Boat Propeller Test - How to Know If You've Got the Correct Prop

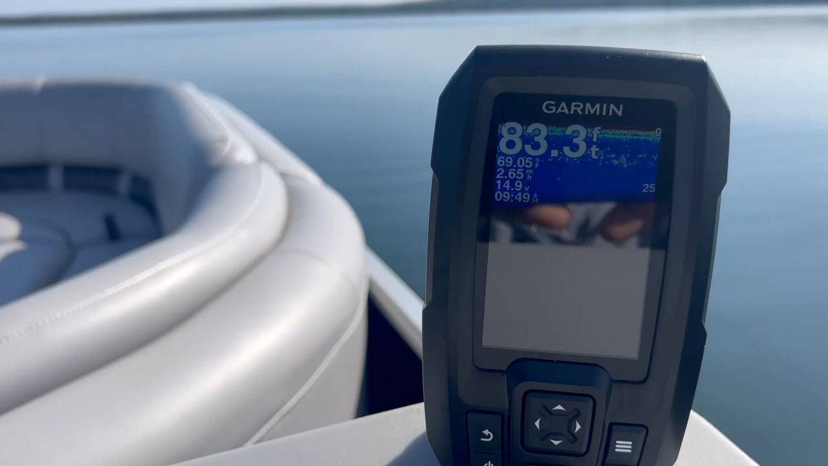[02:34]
On screen: depth 83.3 ft
It's that 2.64 right now. It's hard to see there.